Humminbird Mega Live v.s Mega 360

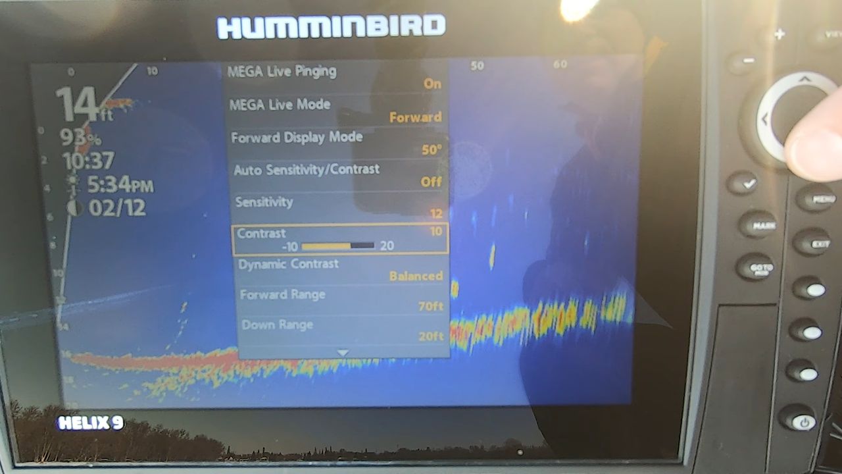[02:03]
On screen: depth 14 ft
I usually don't have to deviate too far from that relative to the lure size and of course the depth that you're fishing. Right now, I can certainly crank it but then you start to see a little bit too much. Your targets begin to be blown out a little bit too much. So I've actually got my sensitivity right now set to 10 and then the contrast, watch what happens when I drop the contrast. You'll see there's a lot more kind of blowouts, a lot more that shows up in the water column.
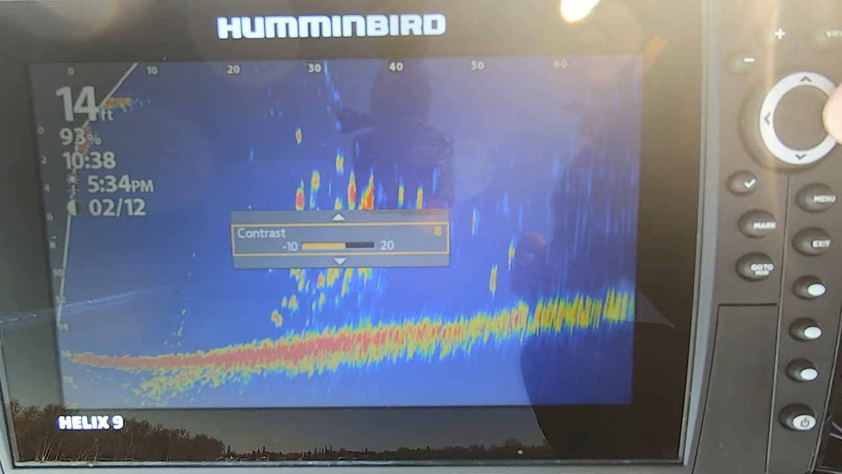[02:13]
What I'll do is I'll actually set my contrast to where I can clean a lot of that up. What I'll often do is I'll set my lure as the baseline.
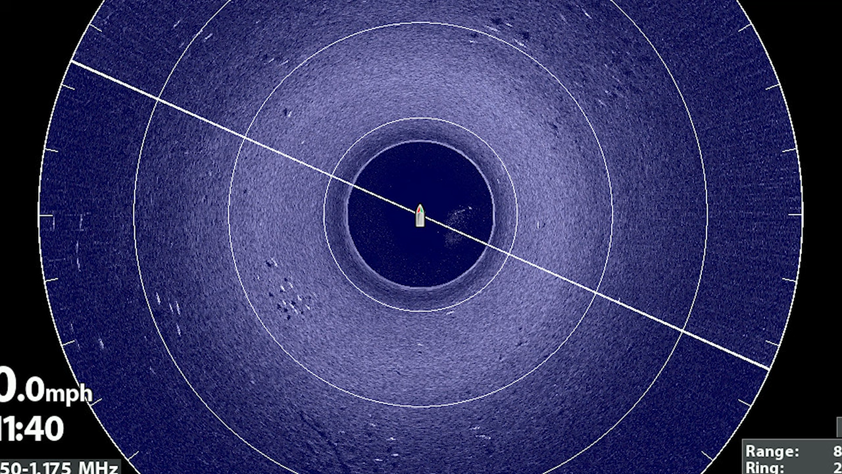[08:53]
But the great thing with Mega 360 is you can drop the transducer down, and you can see instantaneously at a glance as the beam refreshes whether there's fish there or not.
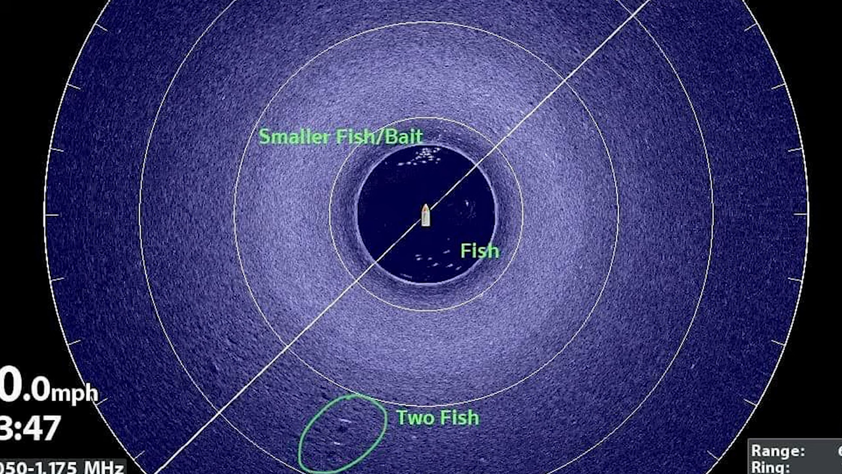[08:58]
In fact, there's a lot of examples where we can drill a hole, and we can tell if we actually want to fish there as soon as we drop it down.
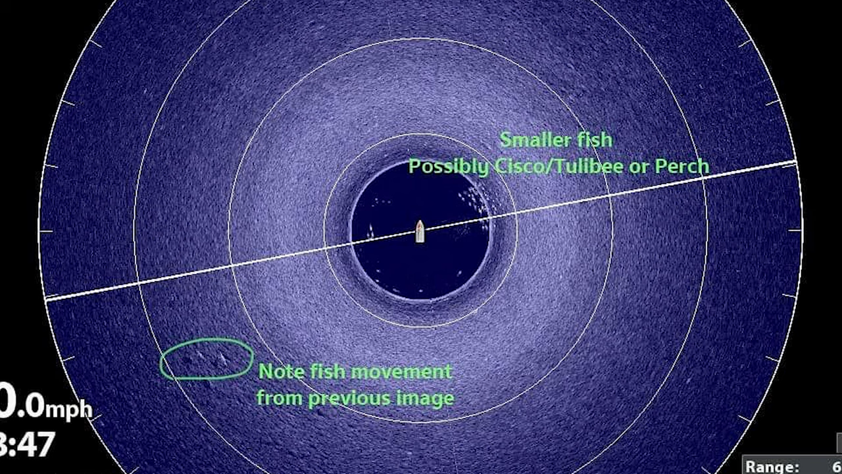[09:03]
Some situations you might actually see it's just a flat blank bottom. Other situations you pull up to another spot, and it's loaded with fish.
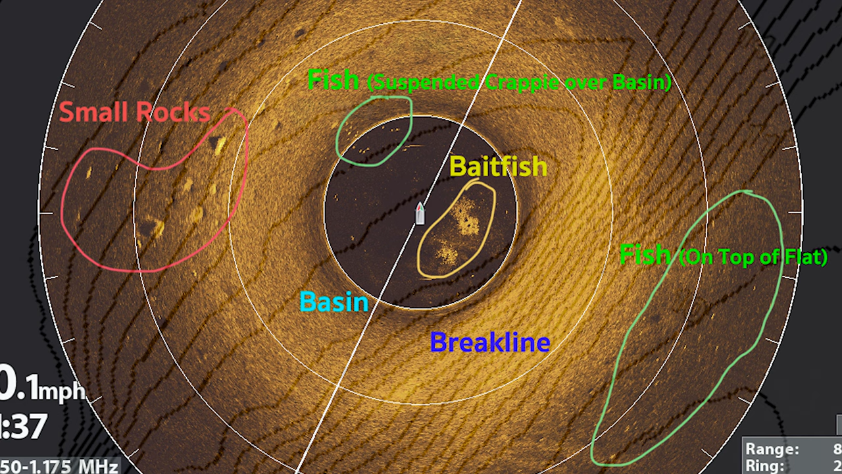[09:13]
You can even differentiate between bait fish, smaller fish, bigger fish. It's an amazing tool to give you that lay of the land perspective, and of course you can highlight the range that you want.
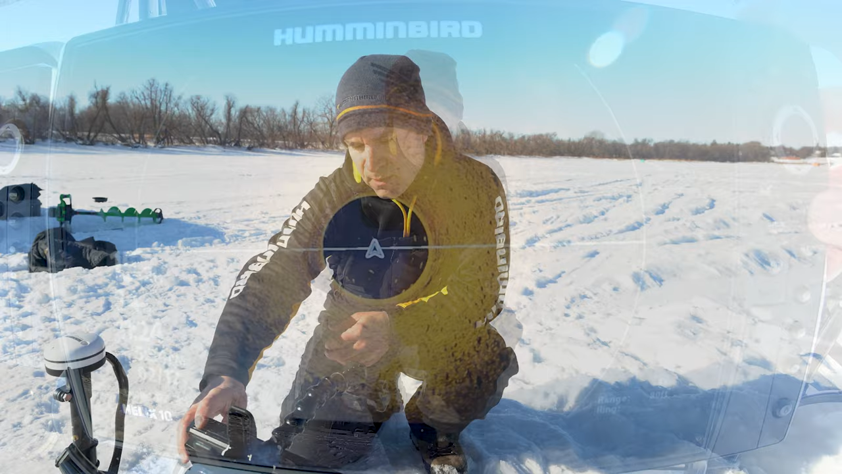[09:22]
With Mega Imaging, the menu settings are pretty intuitive. You can adjust the sensitivity as needed, and of course your contrast. You really don't have to play around with it too much. It's just a matter of setting the image to what you prefer. Your sharpness setting here, whether it's off, or whether you turn it on low, or move it up to medium or high, the nice thing about the sharpness setting is that the higher you set it, particularly in the water column, you're actually going to see a lot more detail. I'll usually leave mine on low as a default.
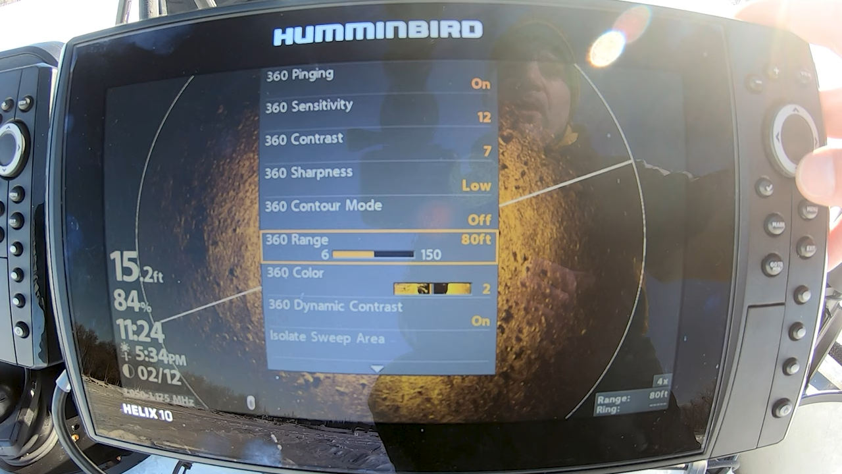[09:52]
On screen: depth 15.2 ft
You can select your range. What I'll typically do is set it anywhere from 80 to 100 feet. I usually don't deviate that far beyond 100 feet.
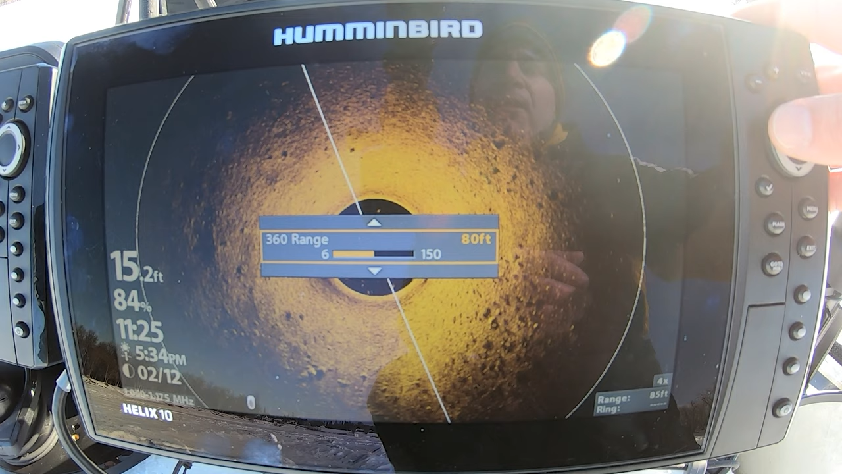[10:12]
On screen: depth 15.2 ft
Because right now, what I've had it set on is 80 feet, and for how we're fishing, I think that's a pretty decent setting. You can also select the color palette to whatever you prefer. Whether it's how your eyes view things, or whether it's the light conditions, you can customize it to a variety of different color settings. I actually prefer typically color palette one or two.
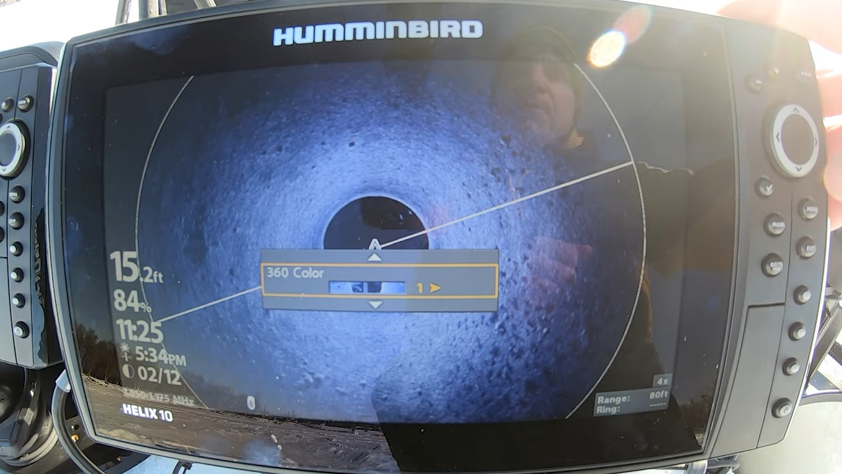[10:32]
On screen: depth 15.2 ft
You can actually see a lot of suspended fish in the water column. And in fact, you can see the sonar shadow that's created, fish that are further off to the side. And we can actually verify that on the Mega Live, and of course the 2D sonar, in fact, as this sweeps around, you'll notice that there's some rubble and boulders right here. So there's definitely some structure around where we're fishing, and there's actually quite a few fish hanging around here too, so this is a pretty good spot.
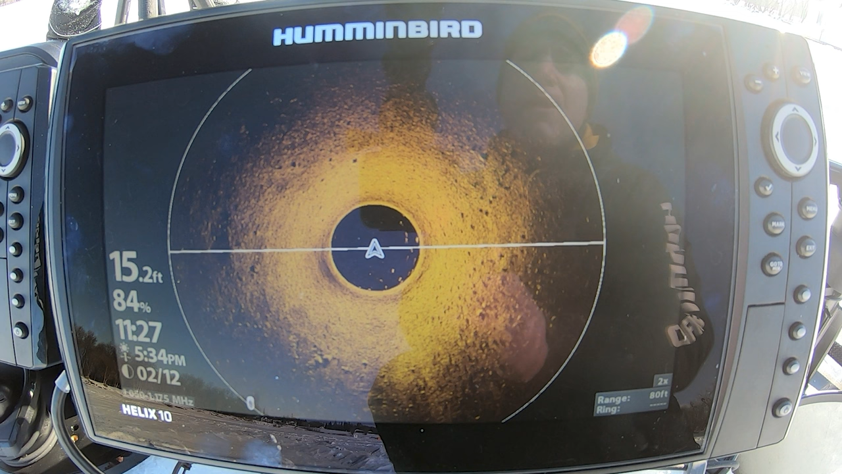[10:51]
On screen: depth 15.2 ft
The other feature is the 360 speed. What you actually don't want to do is have it set too high. That's fine if you're going to be perhaps using it for open water, and you just want to kind of get a, you know, a lay of the land, and if there's any sort of structure, it's kind of like a course scan approach. Typically what I'll do, especially for ice fishing, is I'll drop my speed down, usually to around number two. I find that that's a decent enough rate where you actually get a quick enough refresh, and it also gives you better detail.
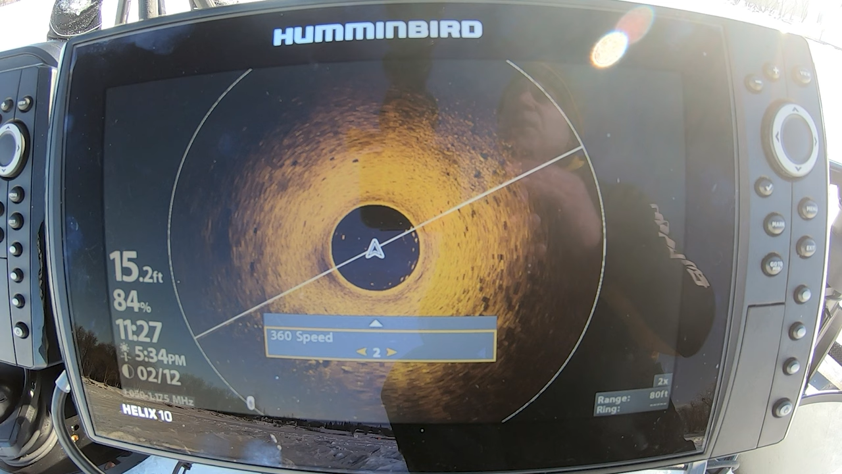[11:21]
On screen: depth 15.2 ft
So the slower that you actually have your speed set, the more detail you're going to get. Even for ice fishing, if you're fishing in a very specific area inside a shelter, what you can do is even just set it to one.